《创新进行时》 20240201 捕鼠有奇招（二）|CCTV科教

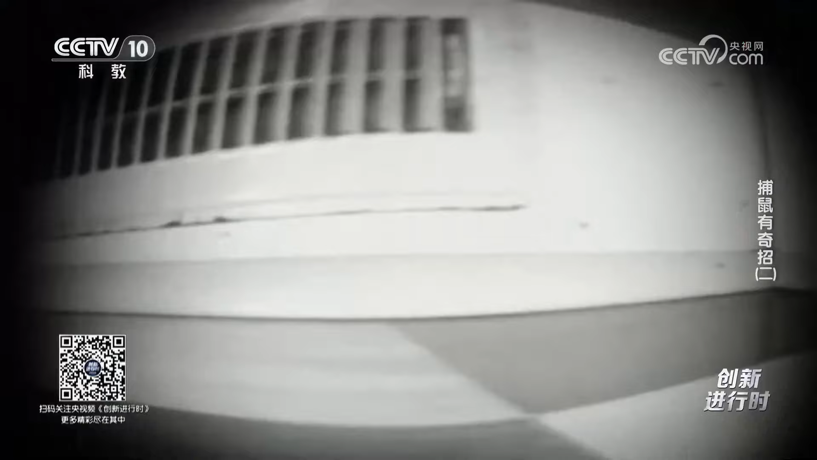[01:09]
这是一段监控录像一只老鼠溜进家住河北的王女士家里
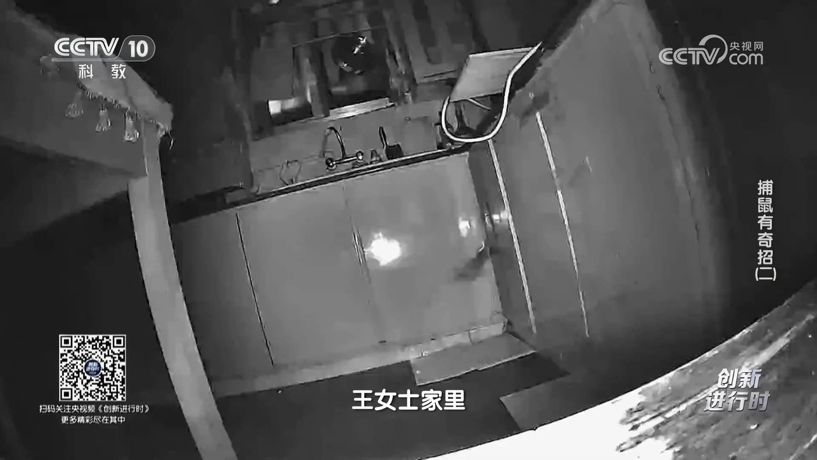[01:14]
只见她送身一跃挑到灶台上偷吃
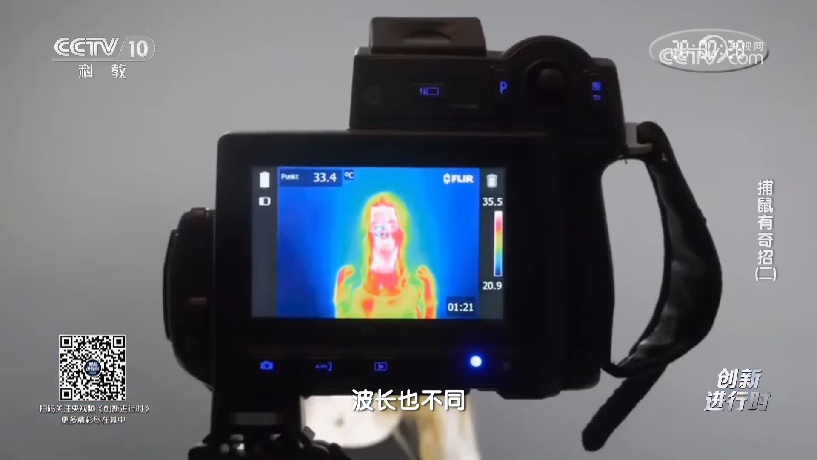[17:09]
On screen: spot 33.4°C
波长也不同人体体温
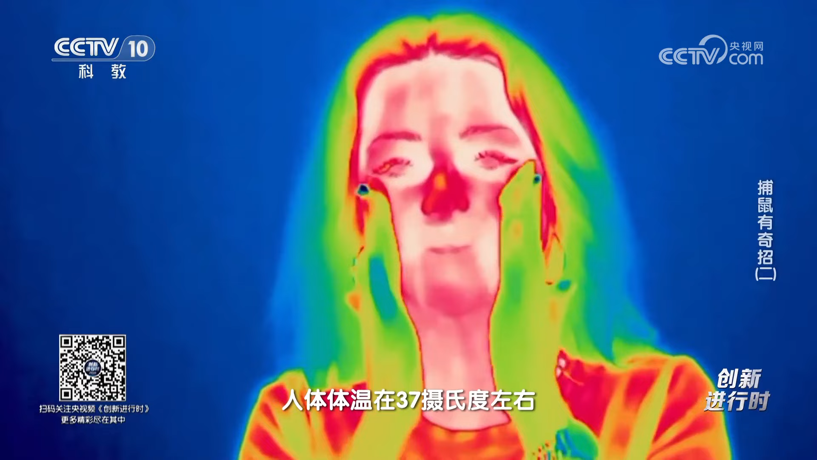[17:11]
在37摄氏度左右与周围环境温度存在差别
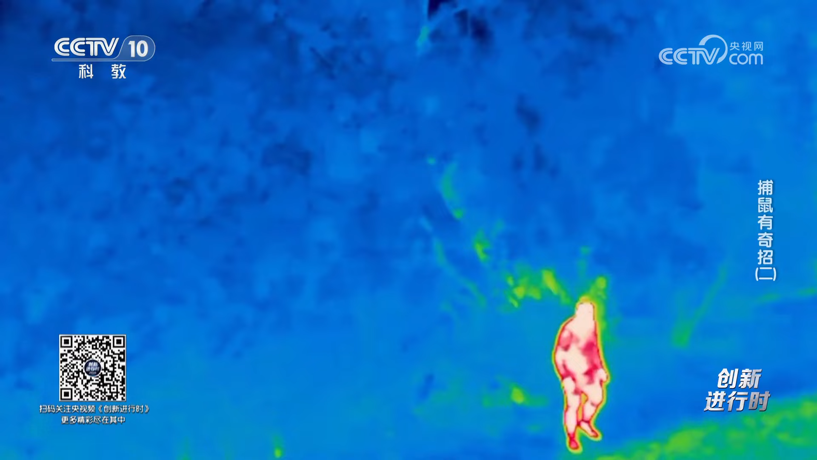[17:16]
当热试电红外传感器捕捉到人体发出的红
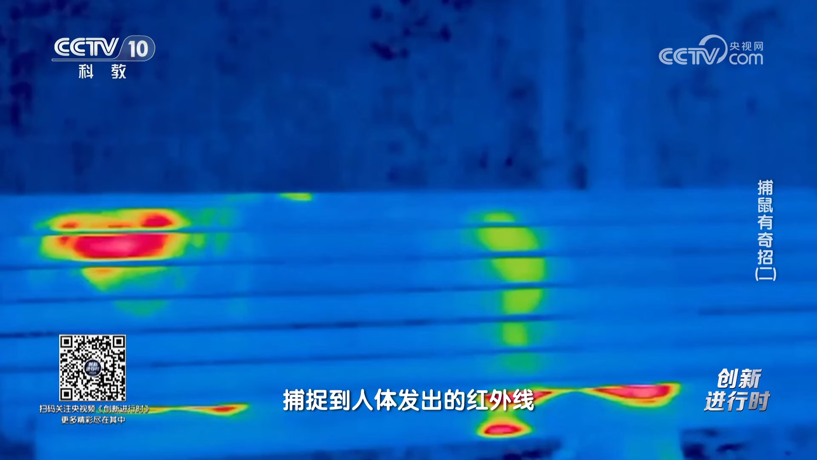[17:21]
外线就会触发开关所以张欣忠靠近时车棚灯会自动亮起